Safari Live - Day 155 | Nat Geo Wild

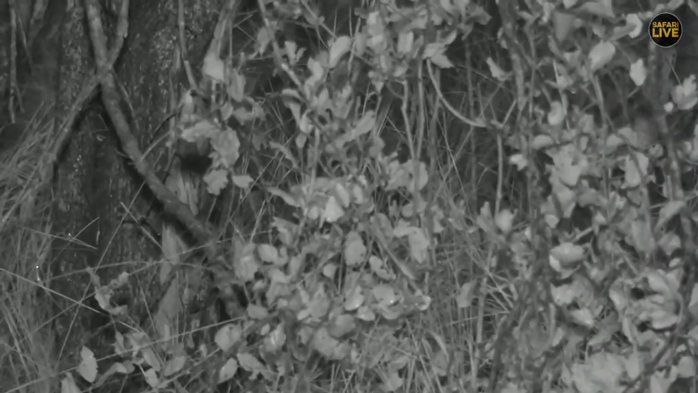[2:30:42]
He just stopped in the bush in front of us. You can see slight movement of him there, and we do not know exactly what he wants to do. And what I want us to have is a proper view of his face, and maybe we can identify him 150%. It is Tingana. But from the look of things, I got a feeling it's a male by, you know, the big head, the big body size, and a bit of dewlap that I saw slightly on the neck.
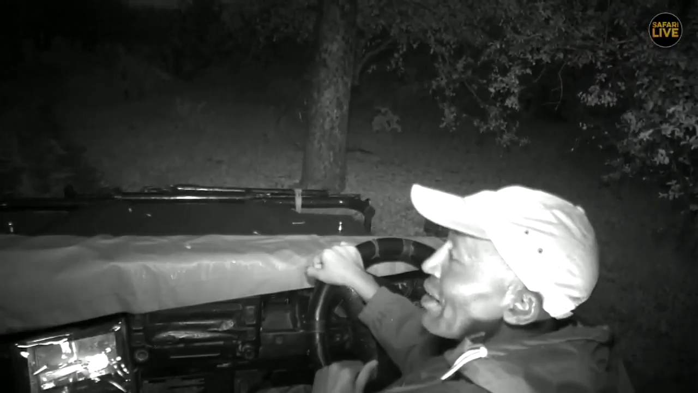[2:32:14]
and maybe we'll have a different view of this beautiful cat and maybe be able to identify him 100% who he is. We'll just change the angle slightly bit. he's still there. He's not going anywhere. We are now in infrared, not wanting to shine any lights on him. And unfortunately, because of the rain, we still have our panel, you know, there. That's why we have to struggle to give you a very unique angle, because I can only do 12 o'clock for Seb.
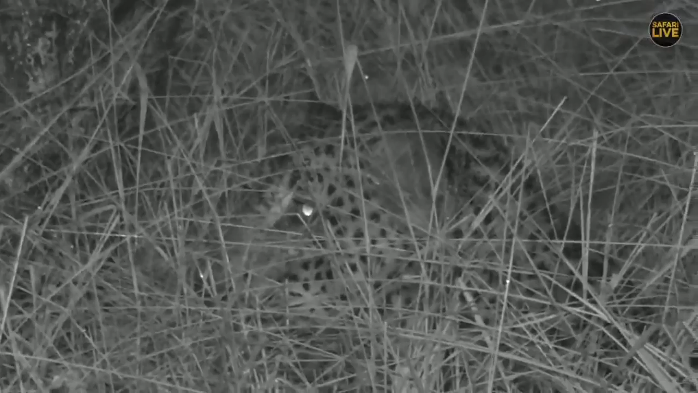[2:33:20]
So I would imagine they would see pretty good at night. How far? I would not be able to know, especially here with all the thickets around.
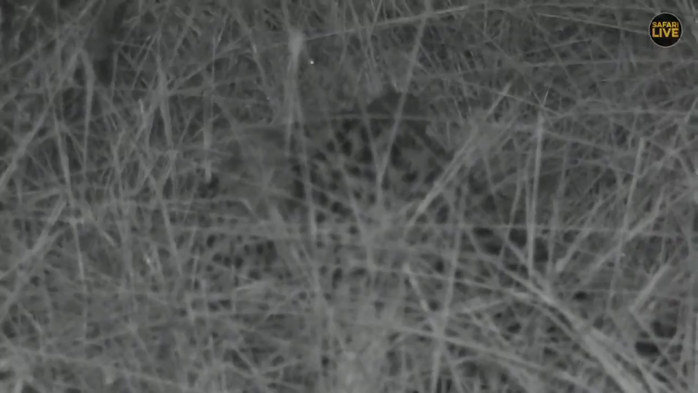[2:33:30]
There he is, and I think he's sheltering more of the rain than anything else because it's still pouring. But me and Seb are still in business here. Blends in very well. You just walk where he is or pretty close to the road, you not see him.
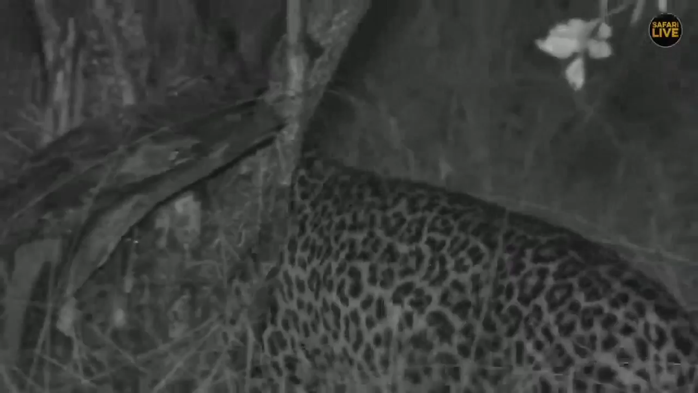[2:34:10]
He's moving. He must have seen something. And Sinak, leopard would get anybody, you know, civets.
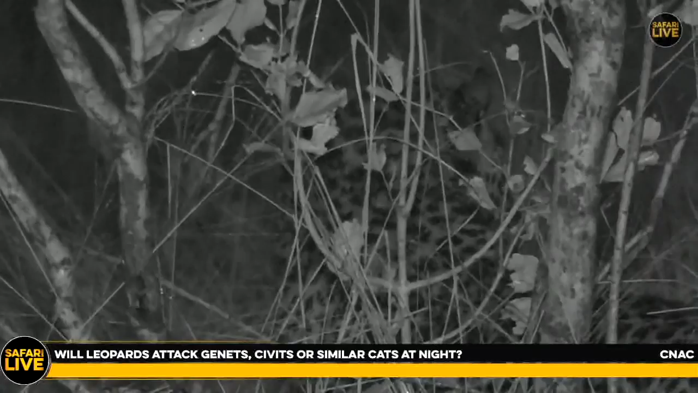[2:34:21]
Leopards, mongooses, leopards would attack anybody when they're hungry and the opportunities. Sinaka, right? You're asking whether, you know, a leopard would attack, for example, civets. Yes, leopards, when an opportunity is right, like now they see a civet move or even a mongoose move, they will go for them, Sinak. They have such a wide diversity of the meals or for the animals or the prey they hunt for.
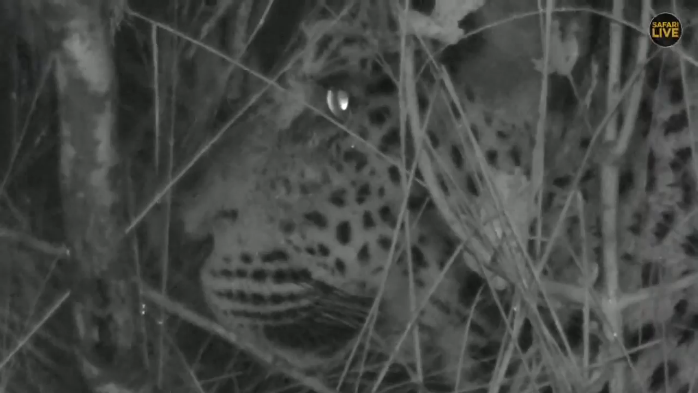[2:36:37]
I'm trying to count the spots there. Maybe it could be wrong, and maybe the viewers now, Luke,
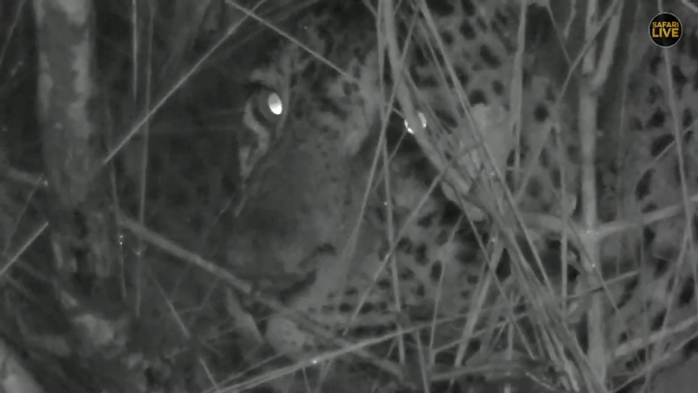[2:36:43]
you can ask them whether they have been able to identify 200% if this is my friend Tingana or not from the spot pattern there. I counted something like 5. I could be wrong. I'm yet to become a good expert. I love you all. Thank you for identifying my friend Tingana. Many thanks. Very good job. And I love the way you're doing it. I'm slowly catching up with you to become an expert in identifying the leopards here in South Africa.
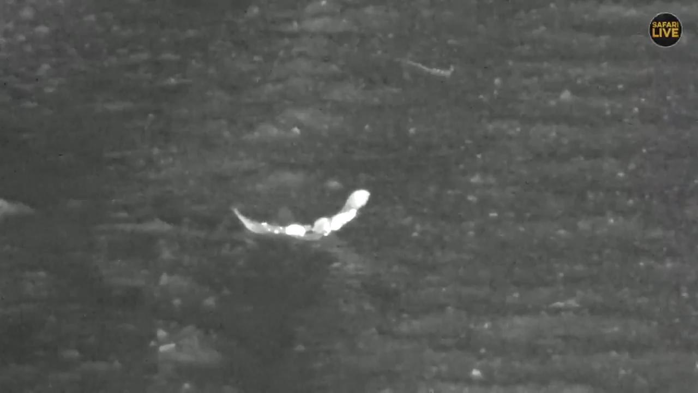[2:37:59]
Why does it look like it's radioactive? Don't you think?
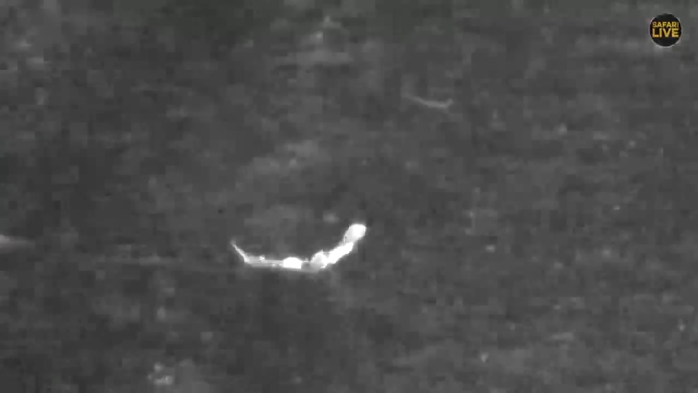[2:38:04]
Is it shooting up with the lights over? I don't know what that is.
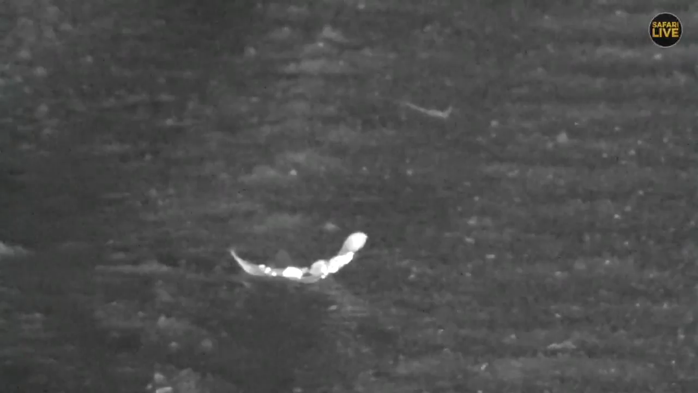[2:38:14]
It really looks like this rock. I don't even know. I don't understand what it is. Come on, let me drive closer.
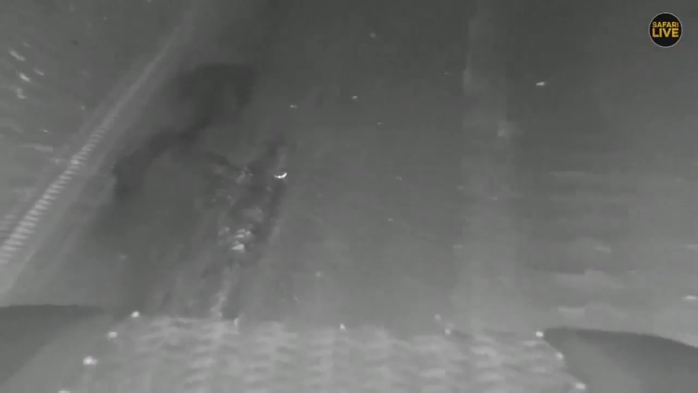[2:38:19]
Why? I see weird things.
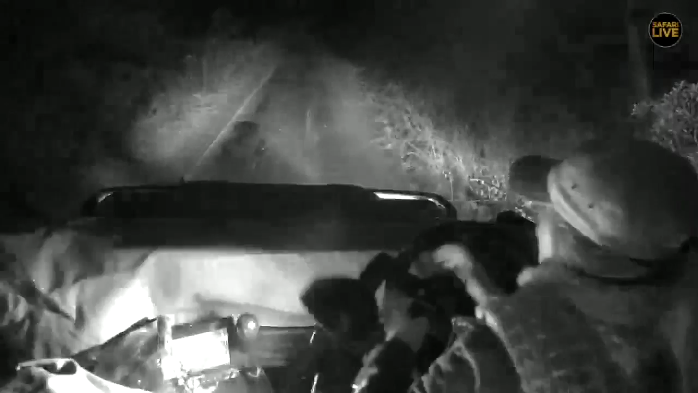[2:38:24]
I was so excited because I thought it was going to be a bushveld rain frog, but it isn't. Let's figure out what it is. Oh, it's not even a rock. It's a leaf. That's so disappointing.
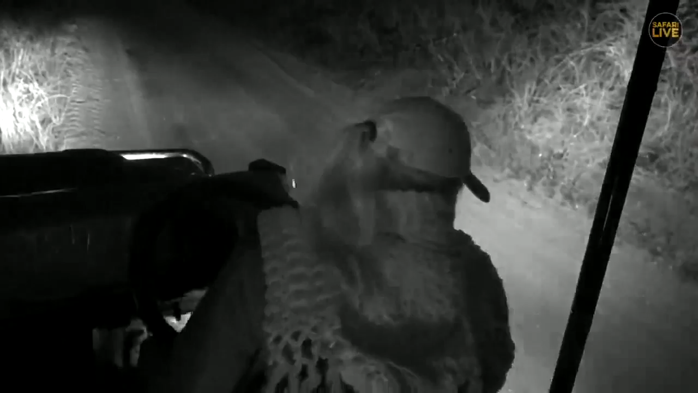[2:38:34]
It was just a leaf. We've got a fork-tailed drongo trying to be a pill-spotted owlet. You're not fooling anyone. Anyways, that was not my finest moment, but it did look like that leaf was radioactive.
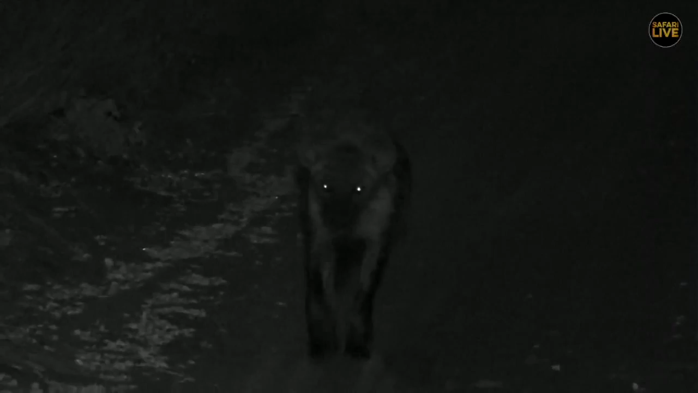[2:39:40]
Who have we got here? A little bit of extra lighting. Ralph, we're not far from you. We're not far from you at all. But nervous of us.
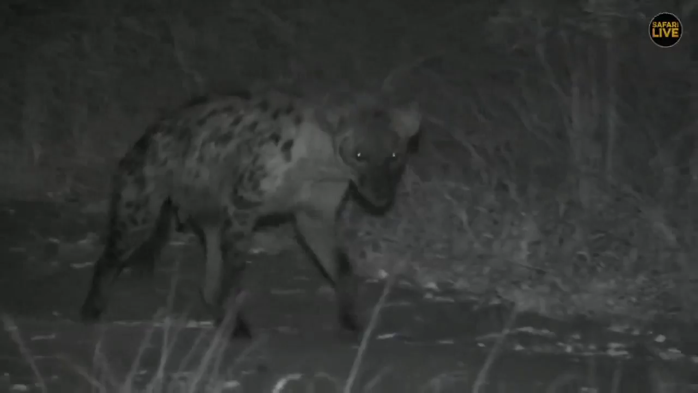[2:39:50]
There goes the hyena. Very cool. Ralph will be excited. He can play the identification game. Woo! Enjoy, Ralph. I'm not very good at identifying the hyenas. I find it quite difficult.
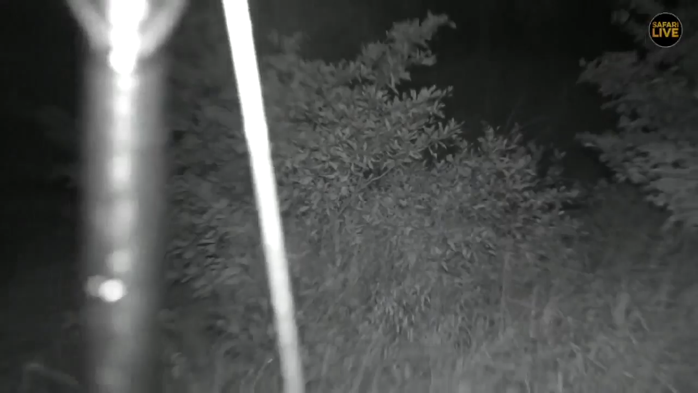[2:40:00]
Very cool, though. Racing off into the distance.
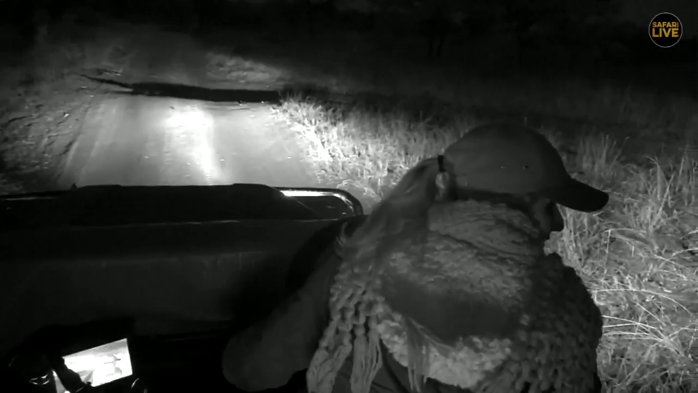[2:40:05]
I don't think we're going to be able to follow it. It's still going down the road. Let's see. No, I think it has turned off. I think it's gone back onto wheelchair access.
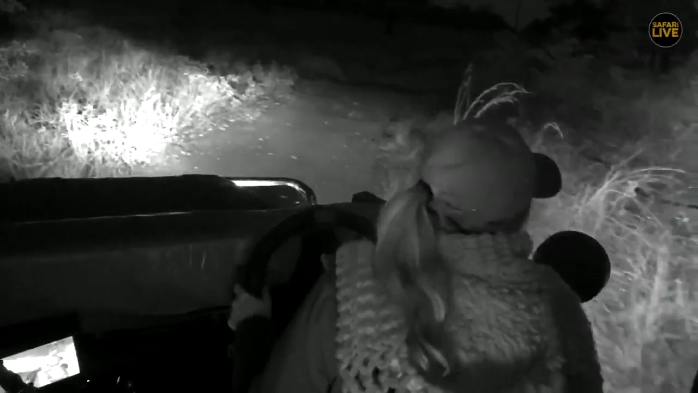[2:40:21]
Yeah, there it is. Shall we follow it back this way? We haven't got anything else to do. Oh, Alex, you said, yeah, hyena. Yep. Very cool that we got one. I'm happy. Let's see where it's going to go. I'm not going to be off-roading after this hyena, but for as long as it runs down the road, we'll try and see it. If I give you some more light there, VM, does that help? It's difficult to do the drive and view in infrared.
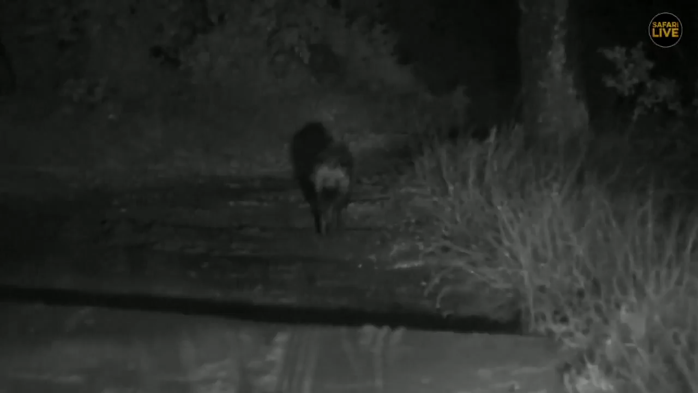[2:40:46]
Maybe not so bad. Stopping, having a little smell. I'm going to keep the car going. The reason why is because Wendy's particularly difficult to start, as you've all noticed. So we just keep going slowly and try and follow and see where it goes, and I'll keep some distance between us and the hyena. But very nice. So if you do know who this hyena is, I can't wait for you to tell me. I think it's gone just up. I can't wait for you to tell me who it is. Hashtag Safari Live. Let us know. I wonder who it is.
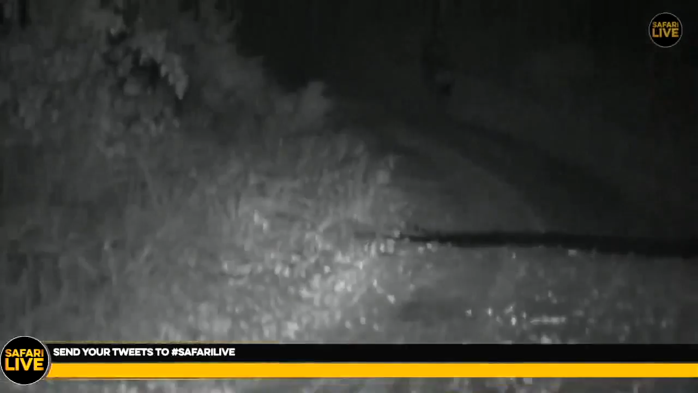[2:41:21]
I thought it looked like a male. Let me pick up the pace quickly. We've got a bit far behind it, so I need to make up some room. But for a hyena, very easy to, well, I suppose, navigate through here. Looking off to the right. Going down to the right now. Stopped like it listened and heard something. Okay, we'll have a little check. Oh, I don't know. Hyena, where'd you go?
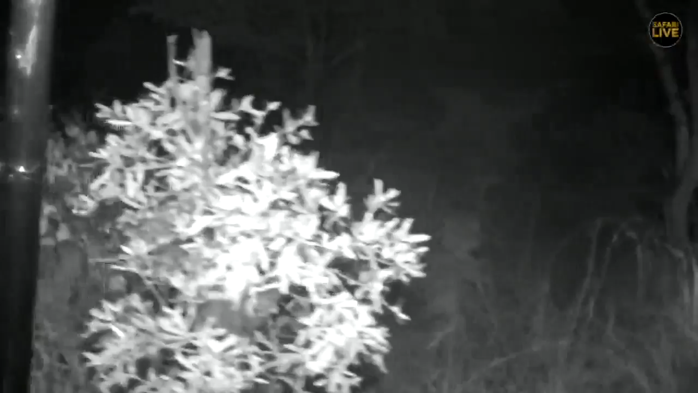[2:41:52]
Went off into the bushes. Will we see it again? There it is. Disappearing into the darkness, where who knows what it will get up to. Very nice! A nocturnal creature!